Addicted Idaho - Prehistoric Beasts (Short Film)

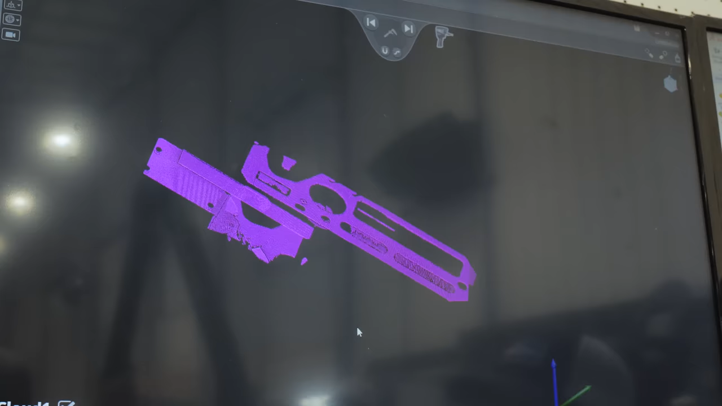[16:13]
This is how long it takes to scan a product in. This is crazy, Addicts. This arm is scanning it.
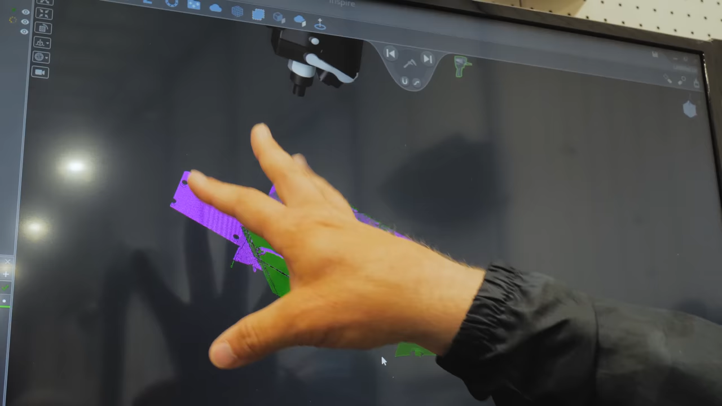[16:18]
It's literally building it right here. That's wild.
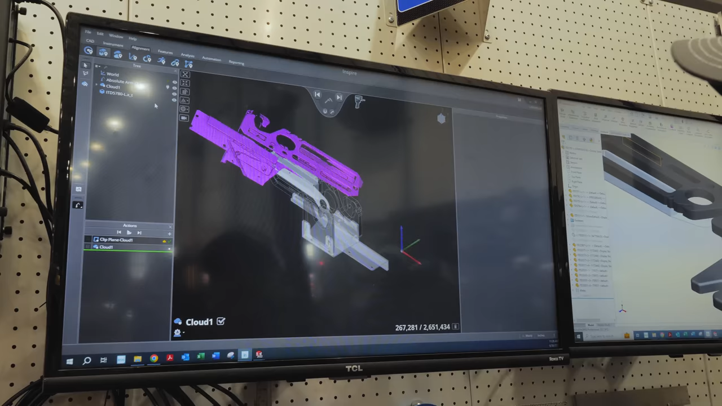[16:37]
So now this is overlaying the scan part to the part in the computer, and we're gonna see if there's differences.